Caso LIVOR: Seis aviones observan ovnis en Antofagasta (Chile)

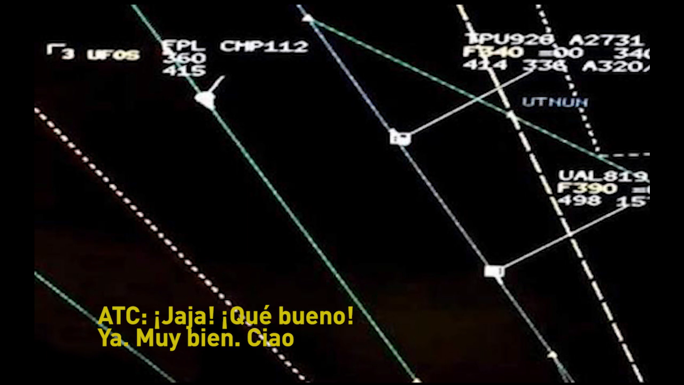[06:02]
ya, muy bien hecho podría parecer una conversación anecdótica pero es que más vuelos